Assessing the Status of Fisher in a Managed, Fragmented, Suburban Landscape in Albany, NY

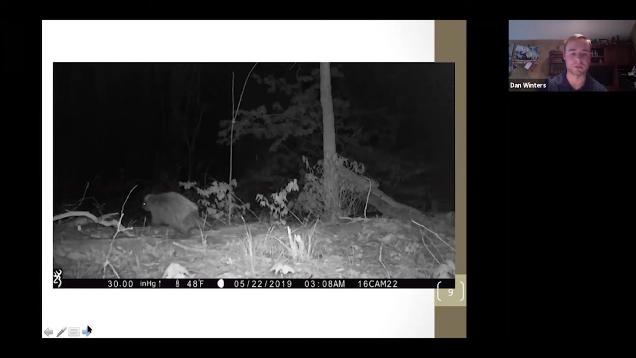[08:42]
Here we have gray squirrels, another favorite food source for fishers.
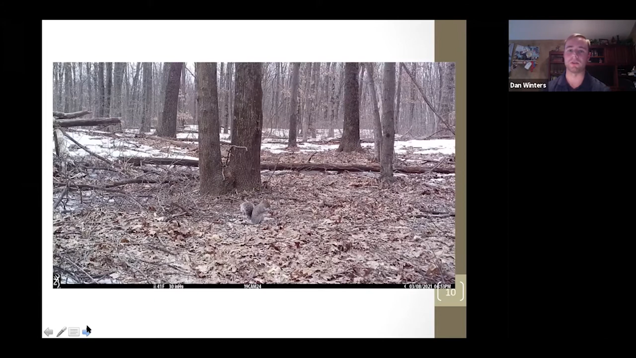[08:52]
Fishers are actually able to climb trees and raven nests of gray squirrels. So that is one of their favorite food sources, if you will. I also had plenty of eastern cottontails on our cameras, which is another potential food source.
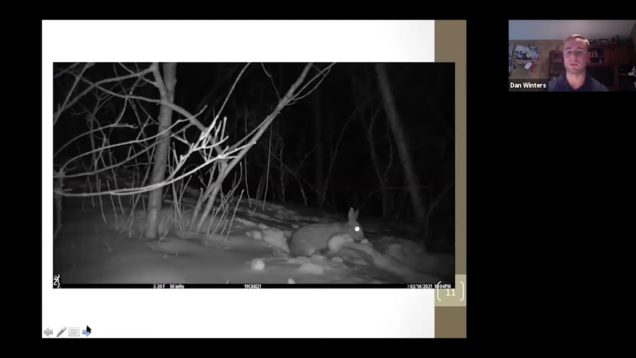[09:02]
So there's definitely the potential for them to find suitable prey in this landscape. And that plays into my point here.
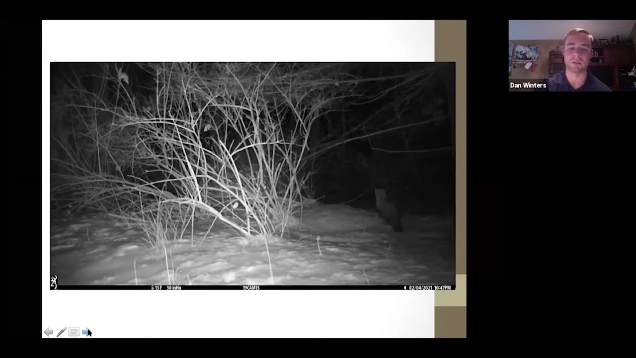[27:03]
This was located in northern hardwood forest, and we did get a fissure just one time at this site. It looks like a female, but like I said, you do want to be cautious about coming up with the gender of each fissure at the camera site. This one was our most was the furthest to the south in our study. This was just north of Washington Ave. It was also in another successional hardwood forest. This was one of our detections of the fissure in the inland pitch pine barrens. So we have them using the managed habitat.
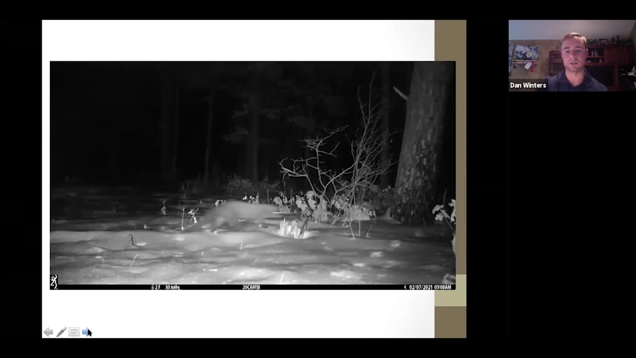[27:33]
You can see this one just kind of cuts through real quick. Over here we have another hardwood forest site over by the landfill,
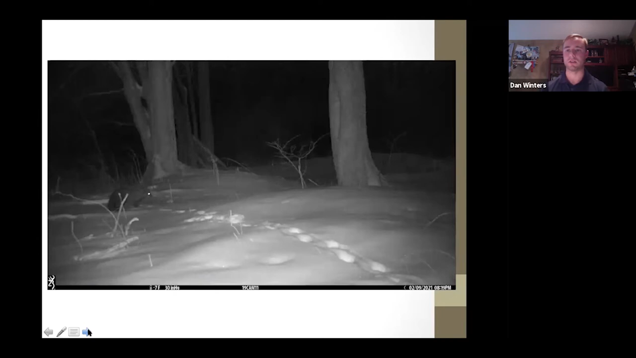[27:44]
the city of Albany landfill, and we had one come through when it was minus seven out. We also had a coyote come through. We were able to pick up a couple coyotes as well.
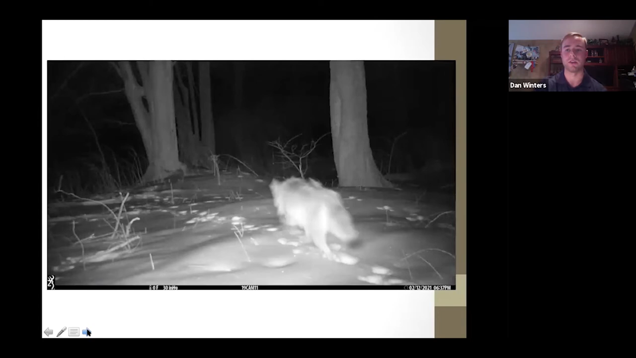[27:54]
They are definitely the top predator in this landscape. And we're back to the fisher. This fisher decided to check out a tree cavity,
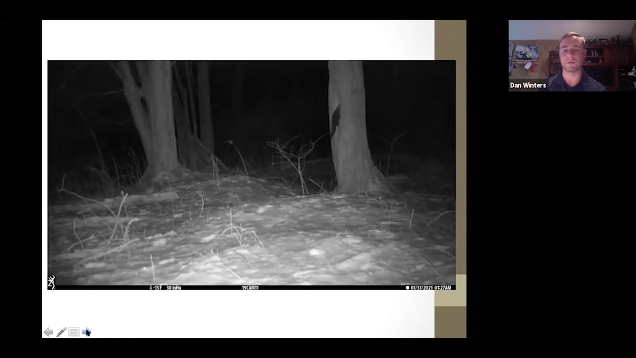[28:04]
and upon shooting some emails back with Dr. Lapointe, he pointed out that, number one, they're obviously foraging. They're looking to see if there's prey in these tree cavities. And number two, the fishers are likely looking for denning sites for when they start to reproduce in the spring. The females want to find safe denning sites to raise their kits and avoid predation.
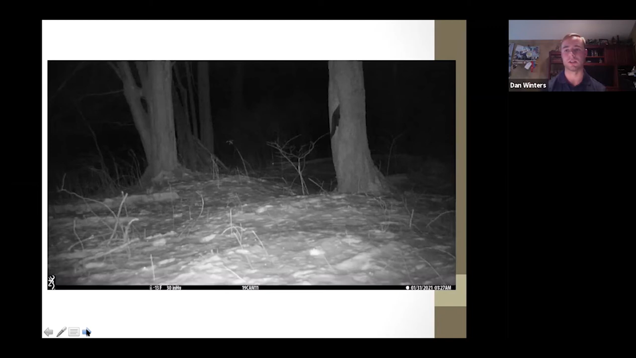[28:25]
Here you can see a neat photo series where the fisher actually climbs a tree.
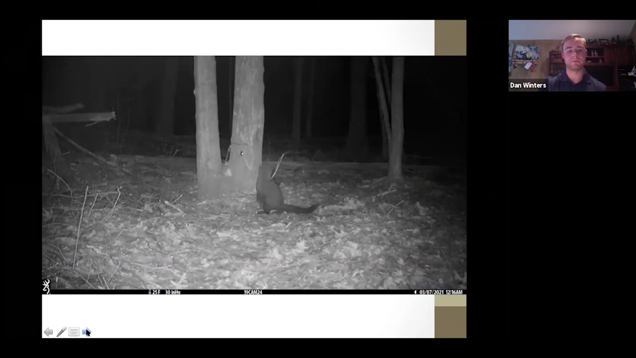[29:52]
If you can look in the little center of the screen next to the fork in this tree, you can see this fisher actually stopped to take a look at our lure, which was what we were intending to do with that setup. We have the same thing going on in this photo. This was over by Trail 12 near DiCaprio Park in a thick hardwoods forest site.
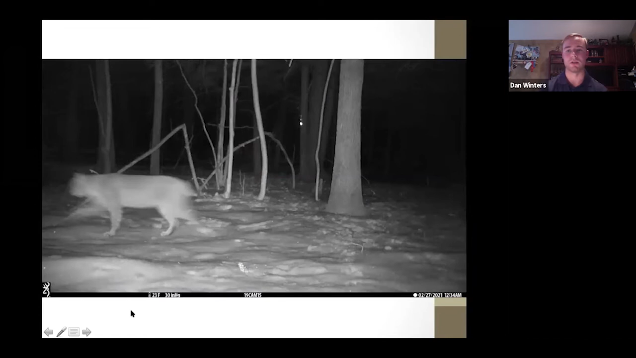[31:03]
And this kind of caught my interest because fishers and bobcats have been known to compete with each other. So I think it'll be interesting to see how the presence of a bobcat or potentially multiple bobcats in the preserve works with the established fisher population.